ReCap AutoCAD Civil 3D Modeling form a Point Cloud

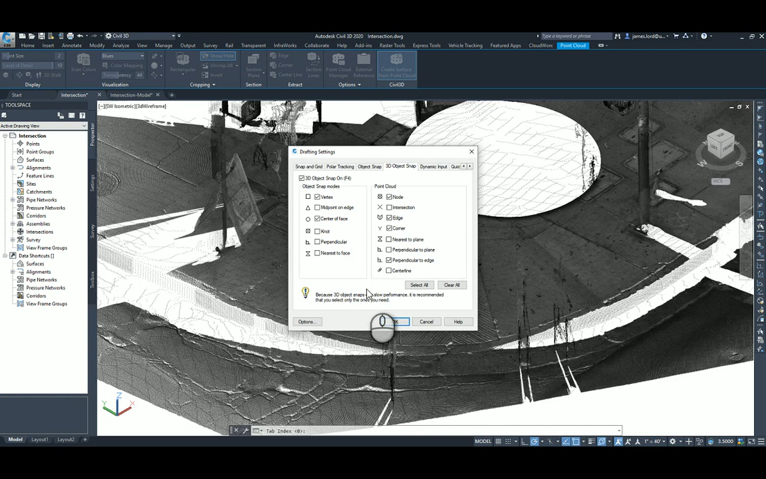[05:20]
In this particular case, I don't think I had enough scans in that area for it to find the edges of this one. So we just needed to do more scans in order to get that. If you want to see what it looks like, you can watch the AutoCAD video where I'm modeling one of the rooms that have multiple scans, and you can see that it finds the edges of things.
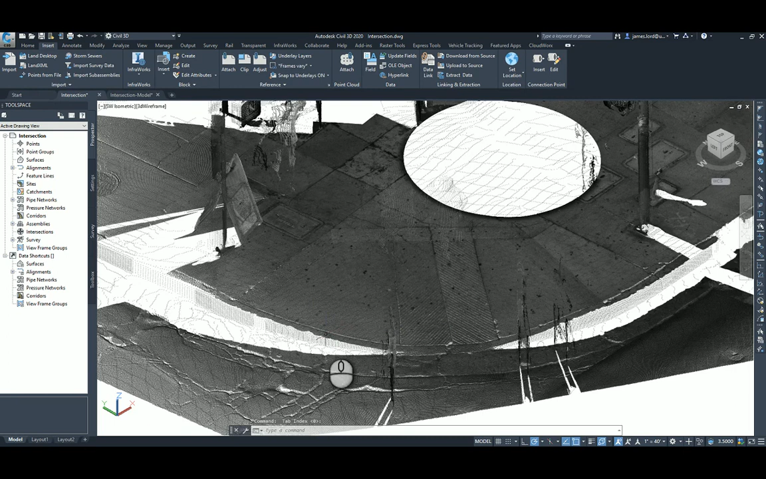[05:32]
So anyways, once we have that set, what we're going to do is you just start drawing like you're drawing in Civil 3D. So you're just going to go to the Home tab.
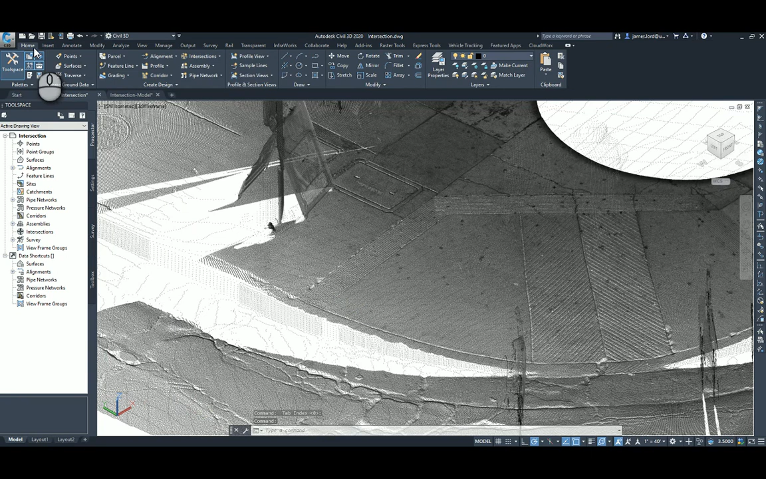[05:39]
Let's go to the Feature Lines. Well, let me do points first. Let's see. Let's do Feature Lines, I believe. So there's the snaps. Yeah, so let's just do Feature Lines first. And then, like I said, we're going to use the nodes, and we're just going to model that curve ramp real quickly, or at least a portion of it. I won't do the whole thing. So let's go to Feature Lines. We'll basically pick a style. One thing I do on my styles, or my layers, is basically I will set them to a layer.
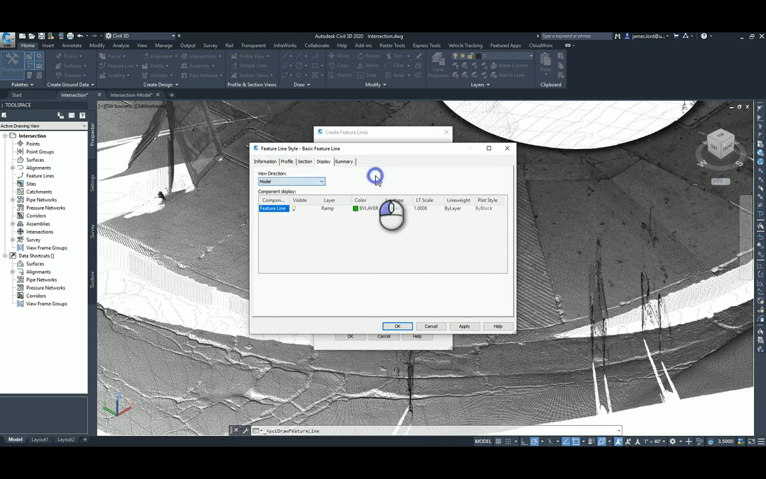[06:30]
And that's so I can see my information here. I'm also going to change that to... No, that's fine. I'll just hit OK. And then you can see as I move my mouse around here, it gives me a little snapping. As I zoom in, it shows me the nodes that I can snap to.
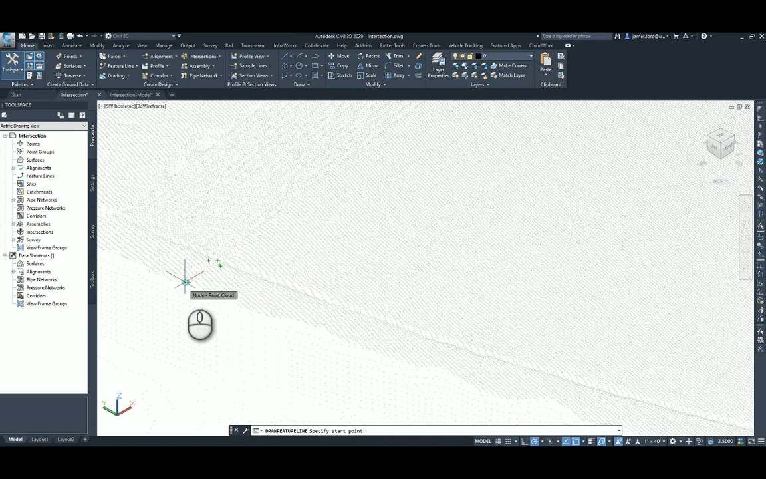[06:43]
And you're probably thinking in your head, well, how do I know which one I'm snapping to, which one's the highest? Unfortunately, that's just the way that it works. So you've got to kind of think like you're a surveyor, and you're out, and also think as you're a designer, because you're the one that's going to be designing off this information. What information do you need to use? So you're just going to look for whatever information you need. And I wouldn't worry too much, because all the elevations are going to be pretty much the same. And as I snap, you can see it has the elevation there. I'm just going to hit Enter.
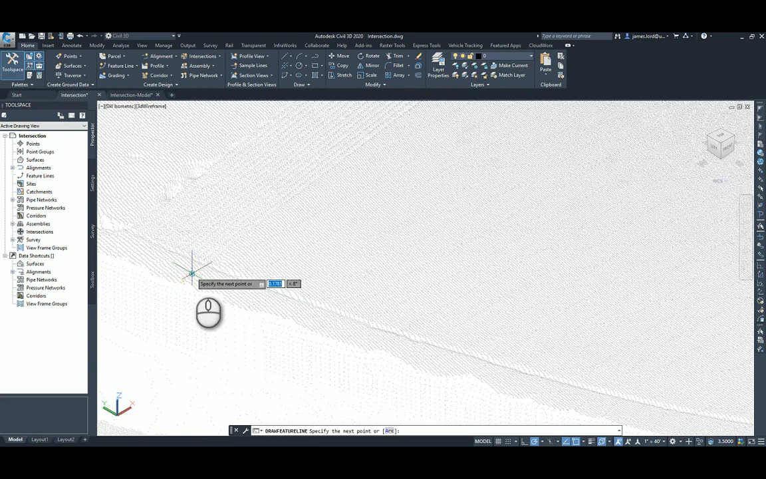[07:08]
And then let me just go down. I'm going to go down the ramp here. So let's do an arc.
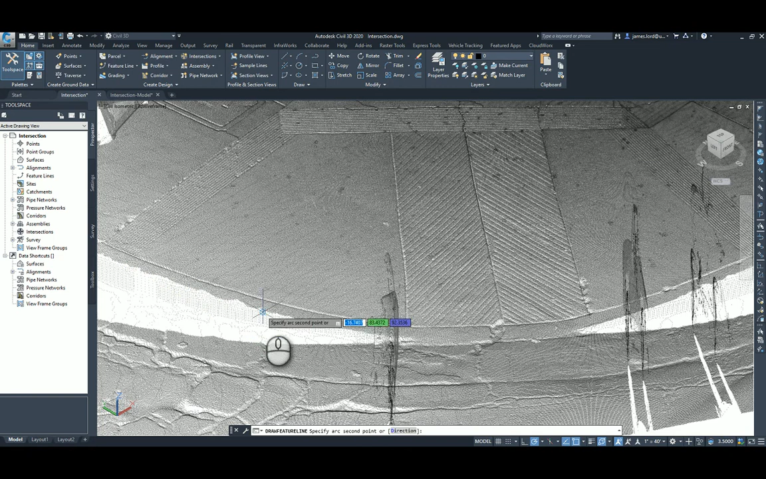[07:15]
It's going to ask me for the second point, so I'll probably click there. And then I know that this curve ramp is not very perfect as far as the radius is concerned.
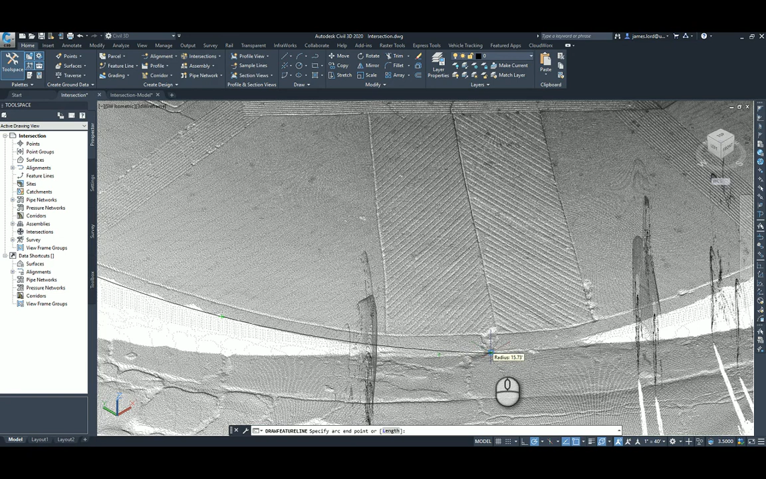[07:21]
So you can kind of see when you're drawing, you can see if it's not hitting the edge where you want to, because I can see right up here it's starting to bend. So you might have to add in a few more vertices in just to get the geometry to match the exact geometry on the site, which is still going to be better than what you get in the survey, because a lot of times they don't even match. Then you just keep continuing, going down the line. I'll probably do another second point. Probably about here. And maybe I'll go down to the middle here. Click on that one.
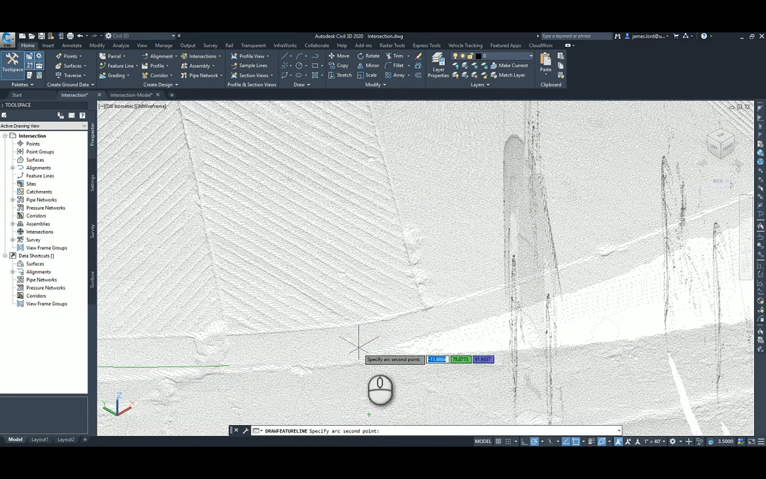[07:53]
Let's do another second point, because these arcs are definitely not tangent to each other. I'll probably click about here. Confirm that information. Do another second point. And let's hit about there. And I'll probably go to here. That's probably good.
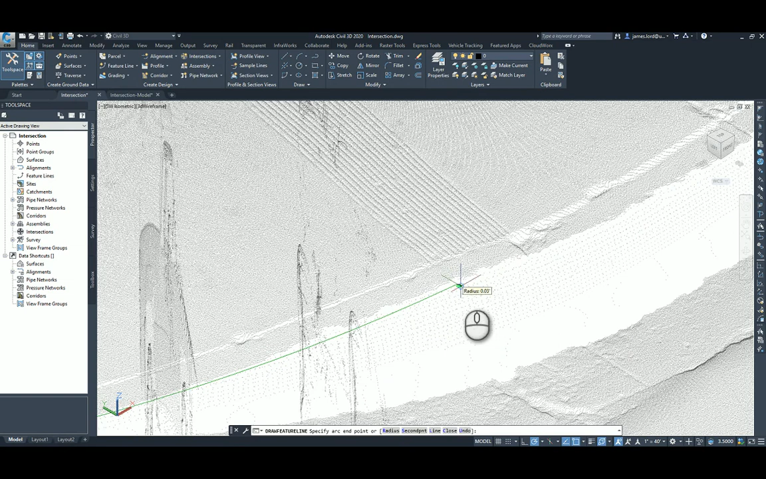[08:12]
And then let's do one more second point here, just to finish out this curve here to the end of that score line.
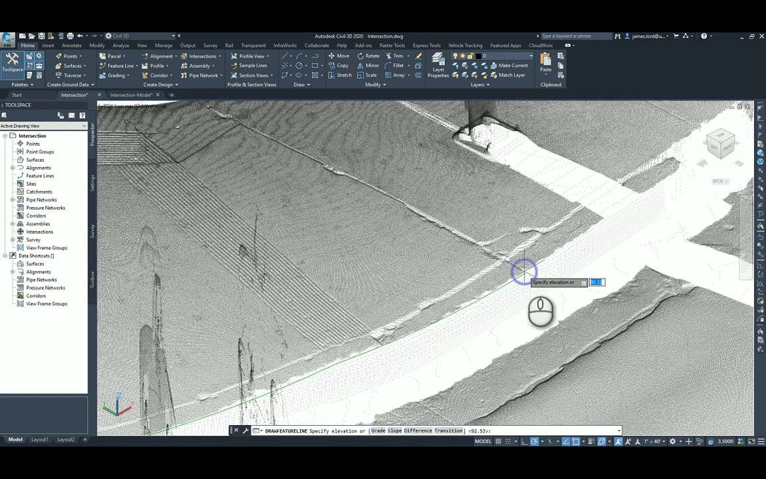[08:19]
And that's pretty much it. Like I said, I turn on my line weights, so that way I can see the lines that I'm drawing in.
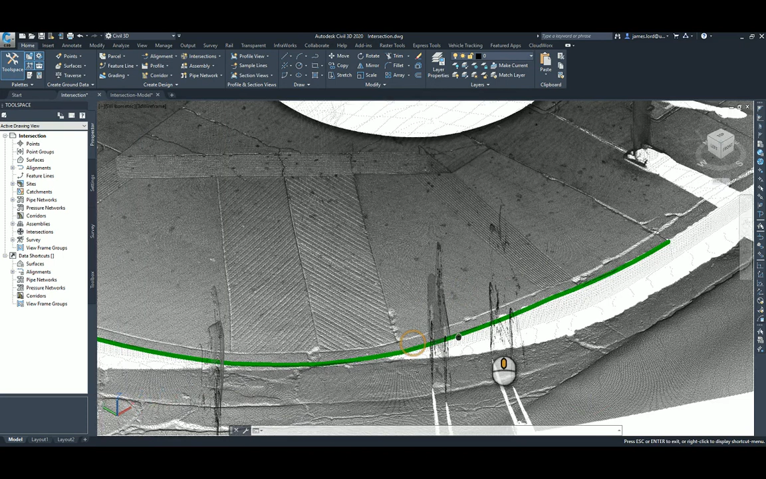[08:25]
The next portion is what if we want to add, let's say, a point to it.
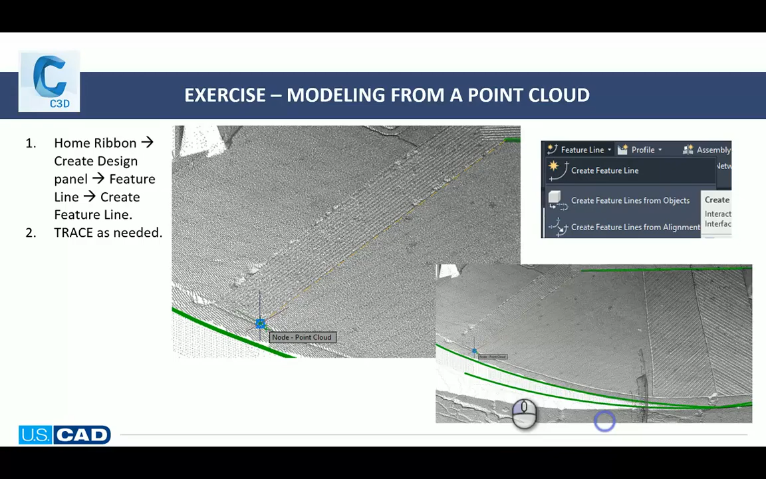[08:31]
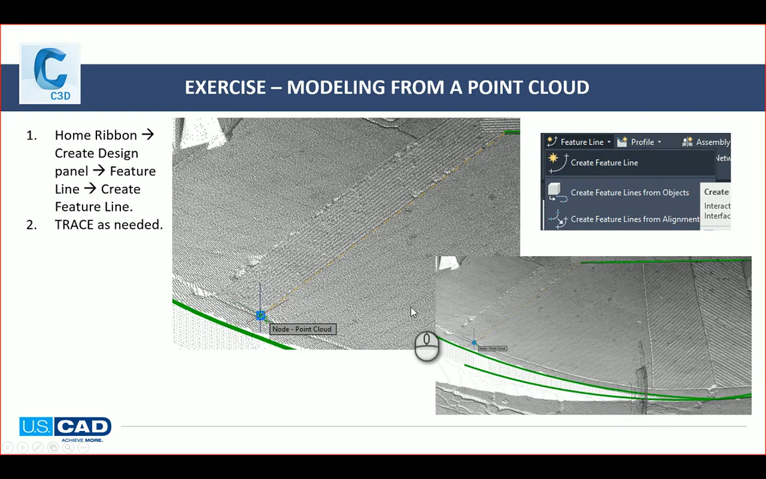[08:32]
It's pretty simple. The only setting that you probably need to make sure that you have sets when you're creating your points is your prompt for elevations. And that way it'll pull the elevation automatically from the node.
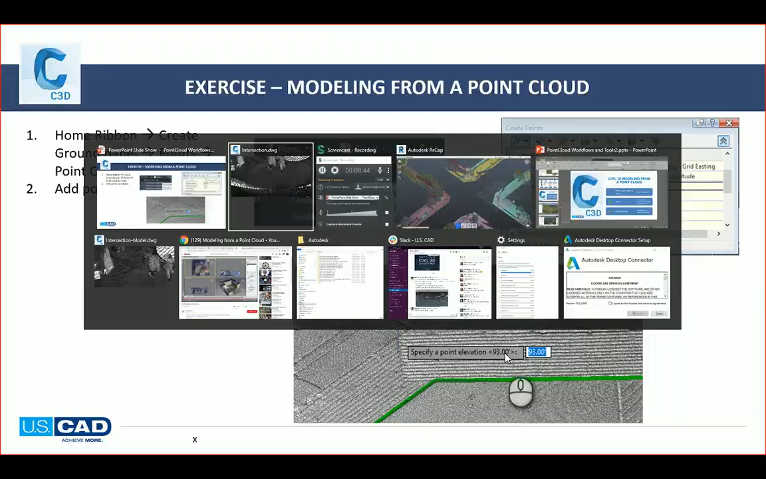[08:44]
So basically you just go to points, you go to point creation tools, you go to point creations, and just make sure that this is set to manual.
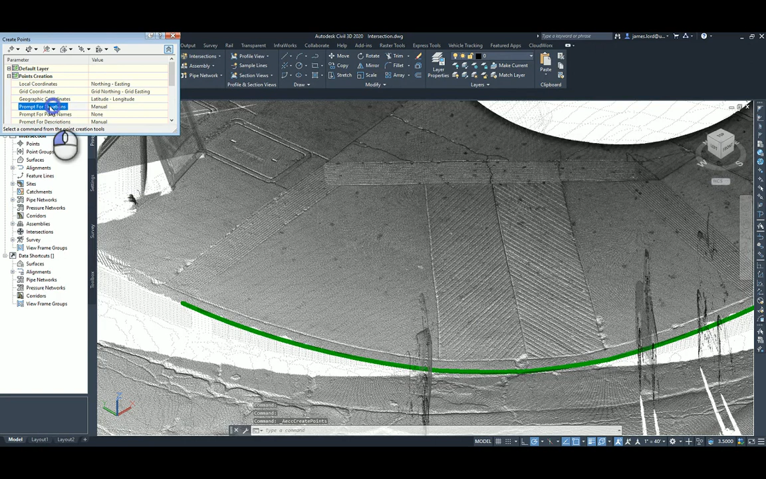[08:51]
Then you'll just go manual point, and you just click on where you want to add a point to. And then this is a description, so I don't know. This is my ramp. I'm just going to put R. And then it says here's the elevation up there. Yeah, that's what I want to take. And I hit enter.
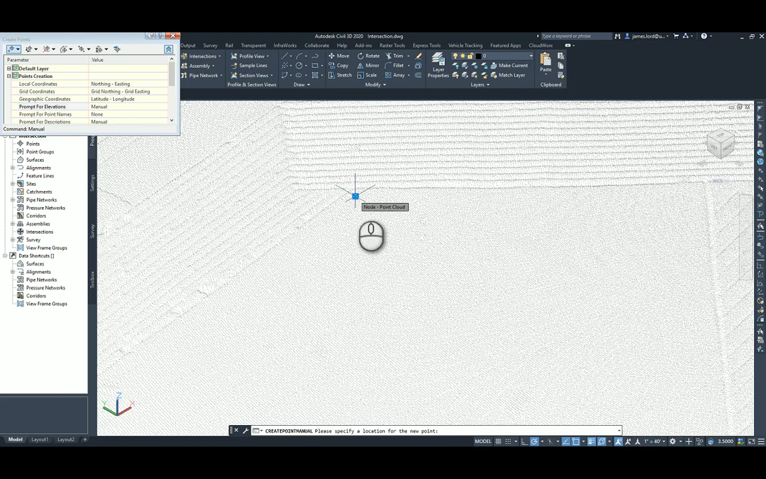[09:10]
And then you just keep snapping around until you get all your points. The reason I'm not seeing them on here is because they're down in zero.
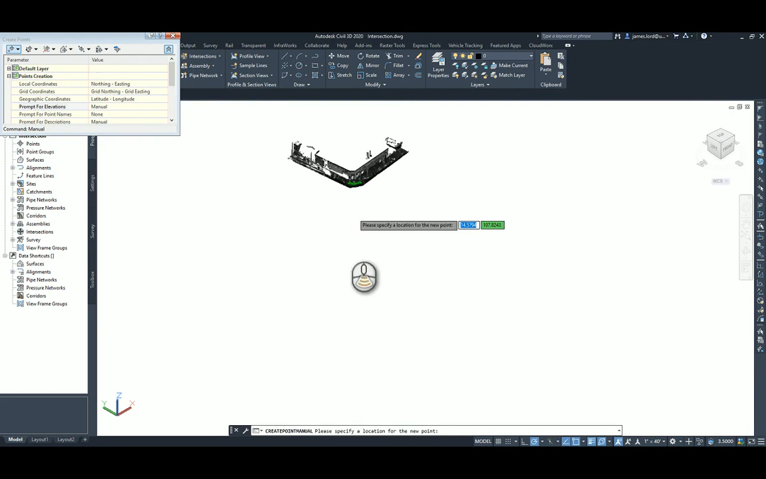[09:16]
So that's why you wouldn't see it down there. Hopefully this helps.
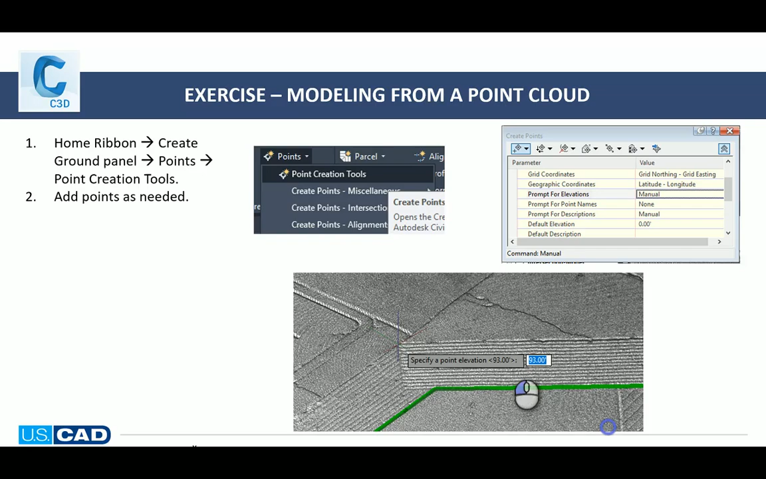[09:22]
That's pretty much it for the points. We'll be going through other, or uploading other videos to the different softwares.